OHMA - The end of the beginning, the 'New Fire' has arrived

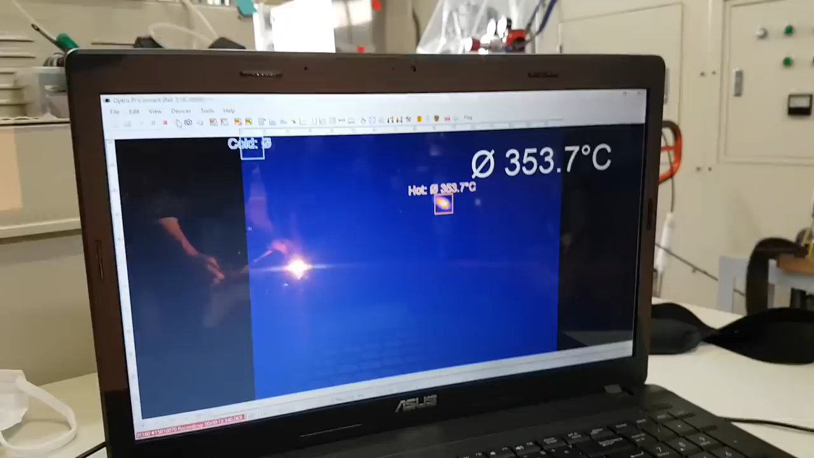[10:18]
On screen: max 353.7°C
Yeah. He's burnt through, he's burning through the titanium,
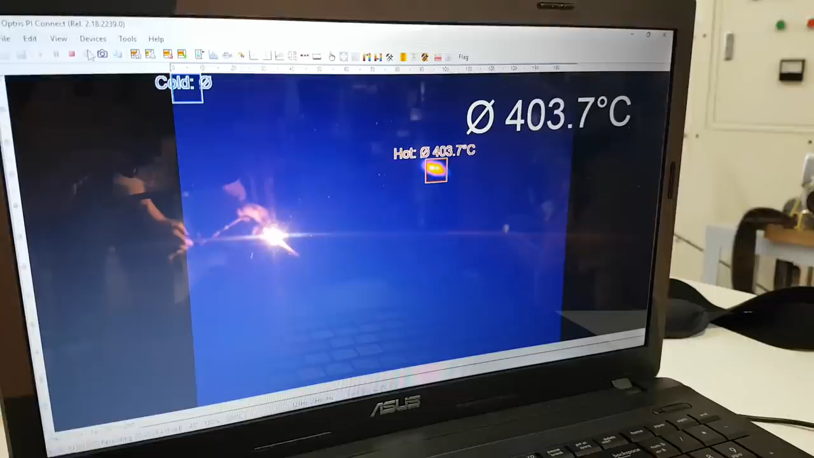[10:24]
and the top temperature is less than 400, just over 400 degrees. Look, there it is. Super, super bright, glowy, plasmatic effect. Oh, 500.
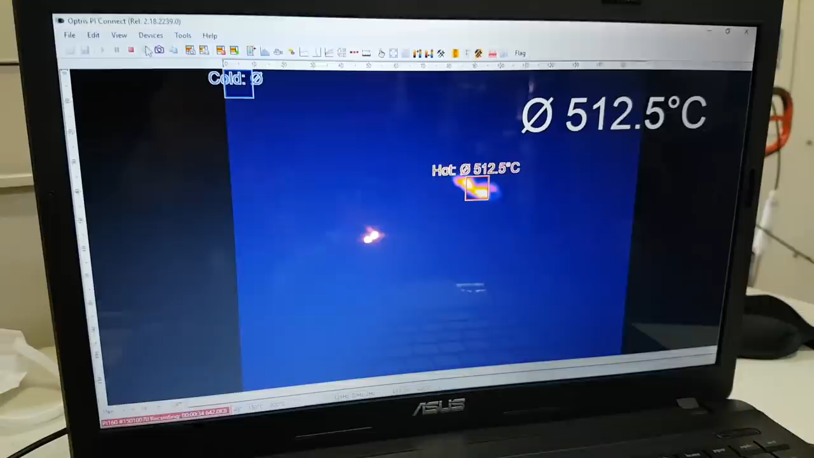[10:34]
It's a plasmatic effect, but it is not at its melting point.
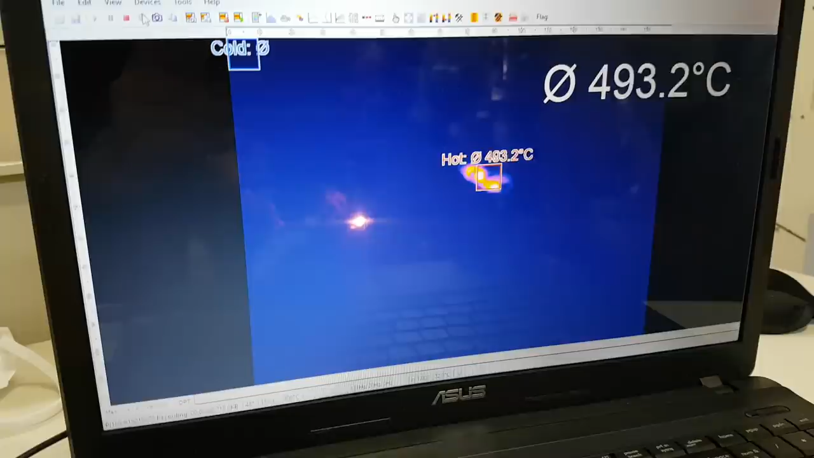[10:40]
On screen: max 493.2°C
It is melting the metal, but it is not at its melting point.
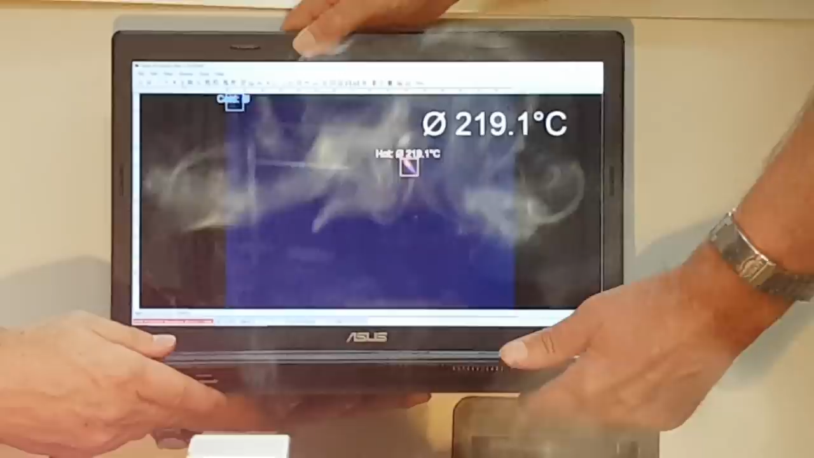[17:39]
On screen: max 219.1°C
215 degrees centigrade. This is absolutely crazy.
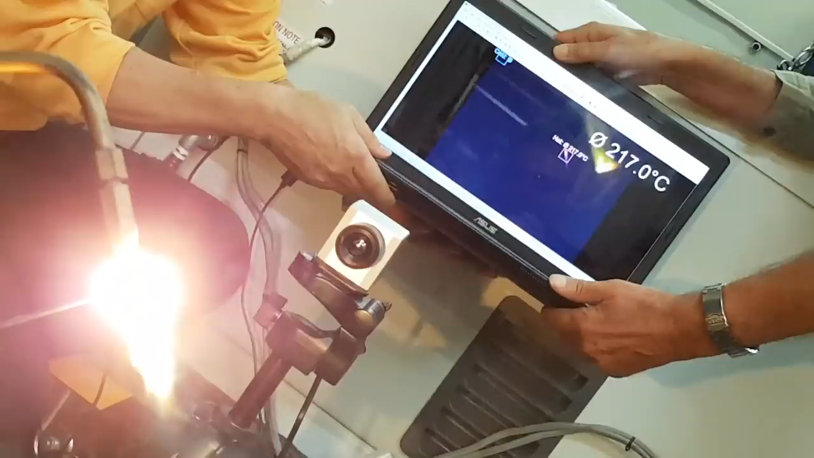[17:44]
Look at that.
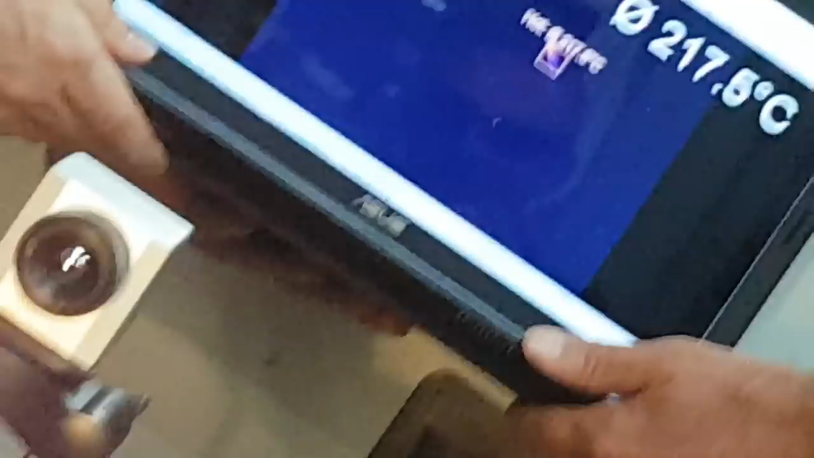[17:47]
It's incandescent, but the temperature is 217 degrees.
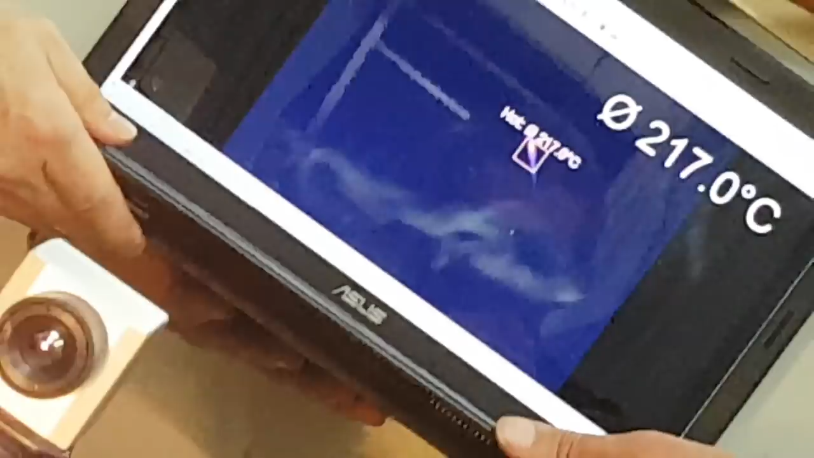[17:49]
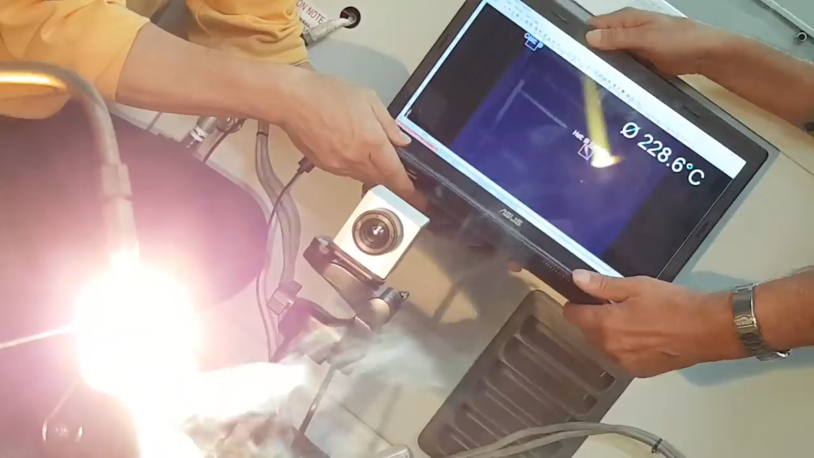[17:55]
There we go.
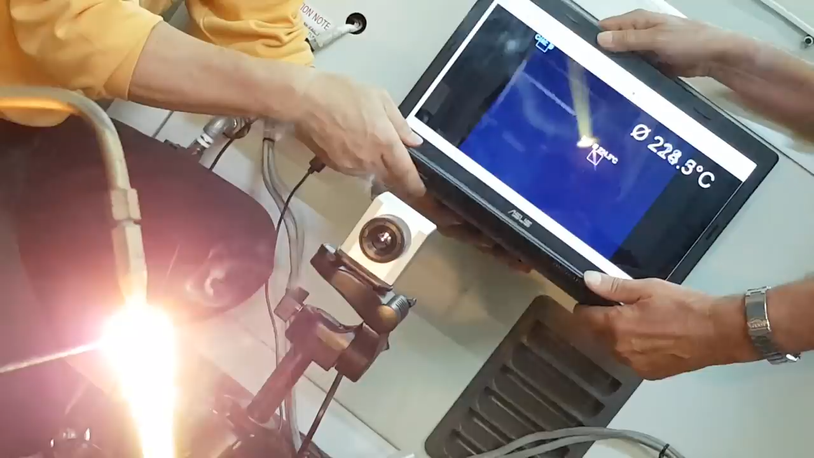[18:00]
We are vaporizing tungsten. And the temperature is only 220.
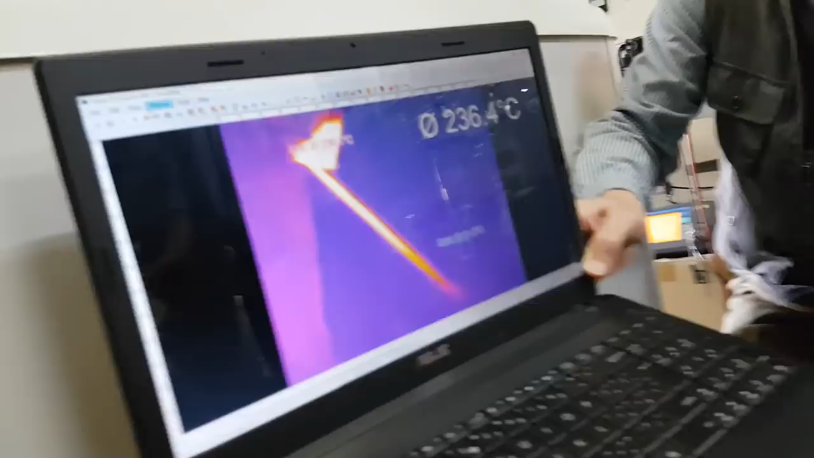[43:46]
Now this is expected, because partly you're heating it conventionally.
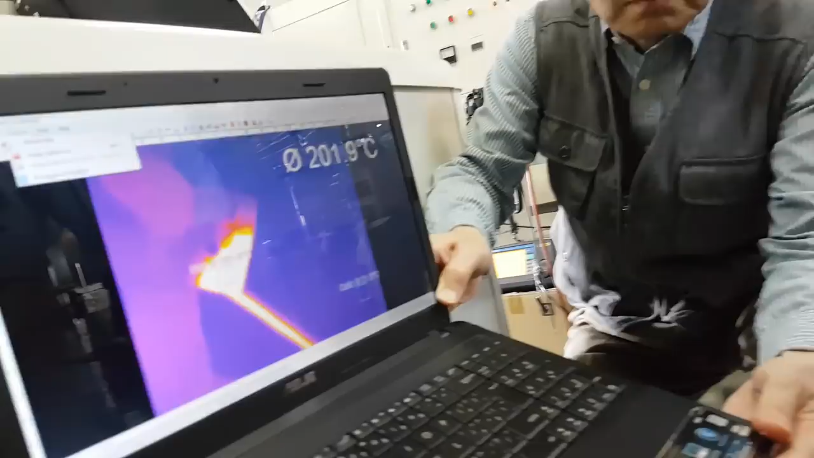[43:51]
On screen: spot 201.9°C
Okay, wait, I need to stop and start this. And we need to switch ranges.
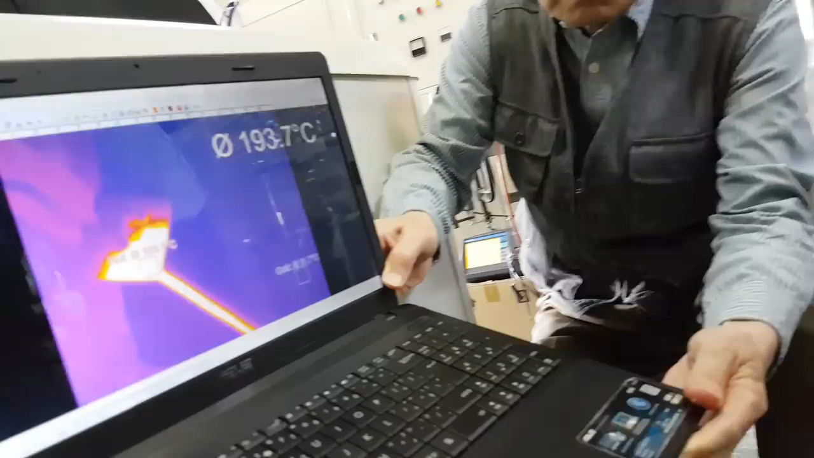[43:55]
This will go hotter.
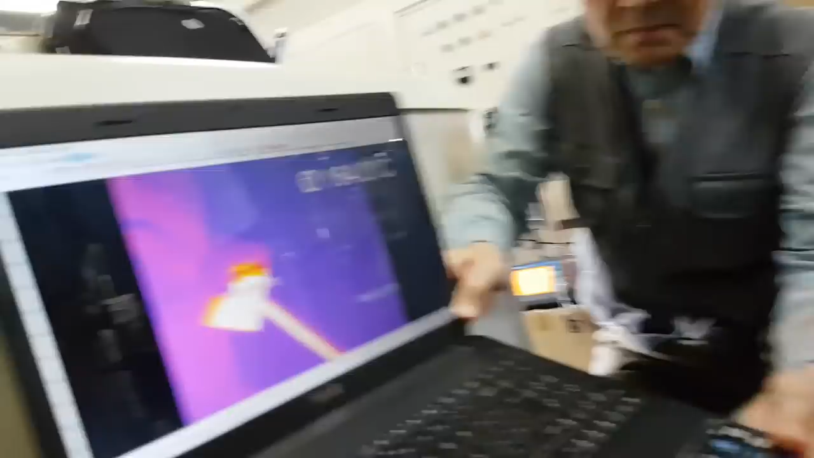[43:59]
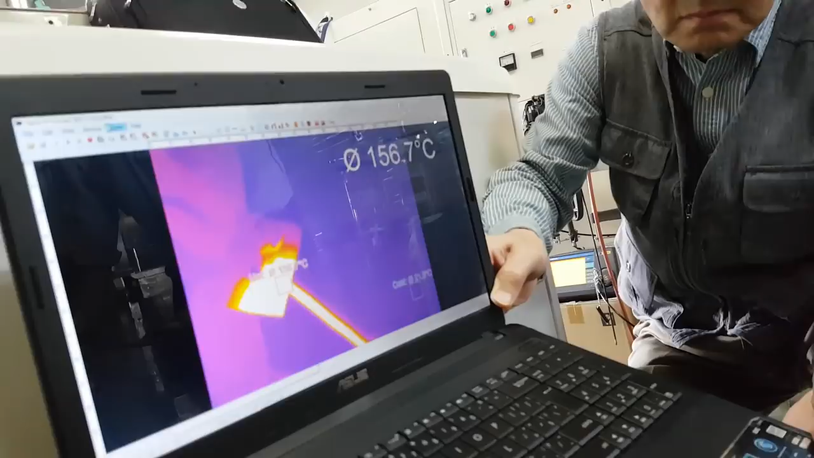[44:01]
Contrary to your expectation, it should go hotter than the Amasa gas. It looks colder, but it's going hotter.